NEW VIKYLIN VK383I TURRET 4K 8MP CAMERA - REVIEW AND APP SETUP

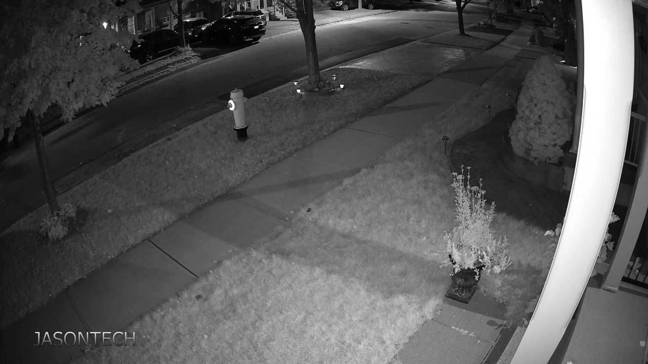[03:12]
But besides that, the picture quality is actually pretty sharp. Just so you guys know, I do not have any lights on whatsoever. What you see here is the actual built-in infrared. And as you guys can see, the picture quality is also pretty good. You could see all the way down the street. Very impressed. So there you guys have it.